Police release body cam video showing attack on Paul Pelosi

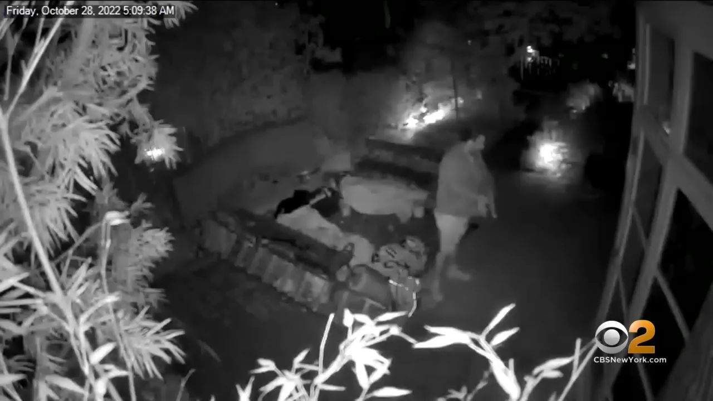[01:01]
The video released also includes home security footage that appears to show the suspect putting on rubber gloves before smashing a window to get in the home.